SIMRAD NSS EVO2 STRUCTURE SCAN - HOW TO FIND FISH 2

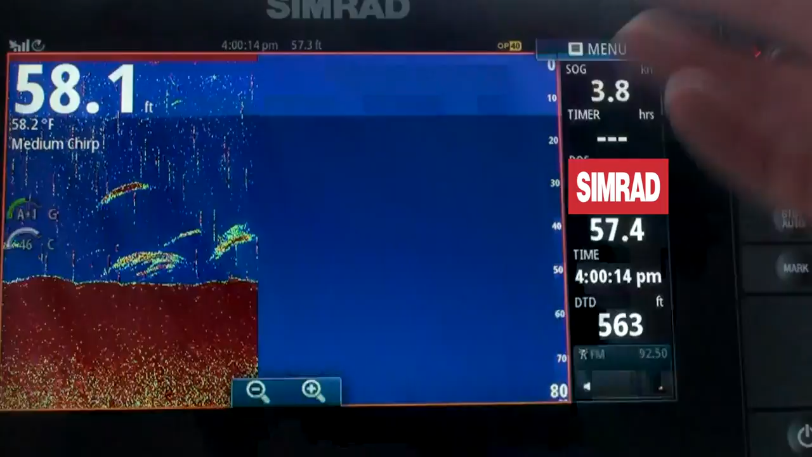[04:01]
On screen: depth 58.1 ft, water 58.2°F
I have chirp, medium chirp. Right. These are fish, you know, these are probably bluefish on top of those because you usually pick them up in the column. But this is what normal people would see. Exactly. And you're like, ah, it looks good. But when you go to this and use down scan, then you say, damn, those are rocks.
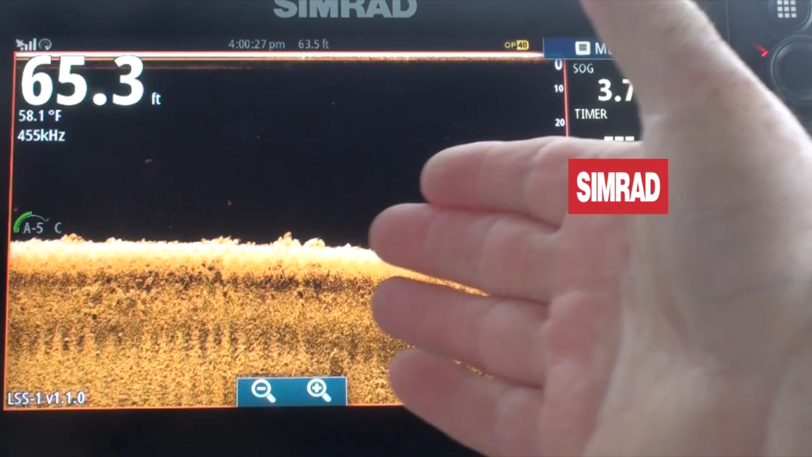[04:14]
On screen: water 58.1°F
Yeah, it's right there. So you can mark it so easily. It's so simple. It's insane.